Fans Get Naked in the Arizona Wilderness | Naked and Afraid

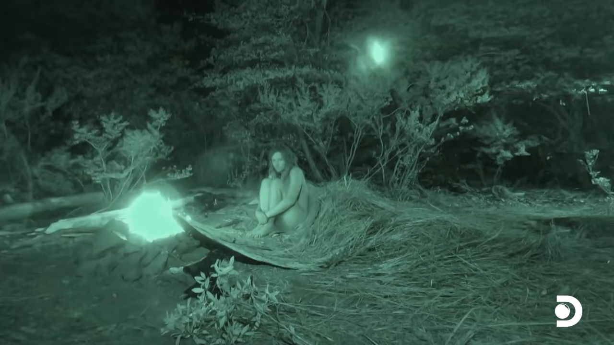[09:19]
Oh, my God. What? What? What? No, no. You. Hit, hit, hit, hit, hit. That was a deer. Yeah? Or a deer snorting. Are you sure? All right, you can see. I can see.